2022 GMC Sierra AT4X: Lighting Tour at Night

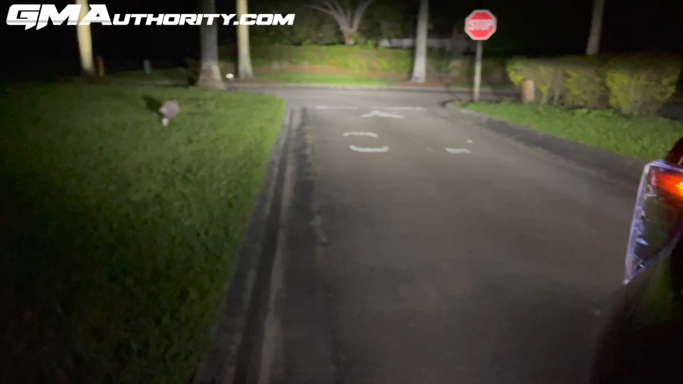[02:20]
it's pitch black out here and basically if we turn it off this is how it looks with the regular headlights and then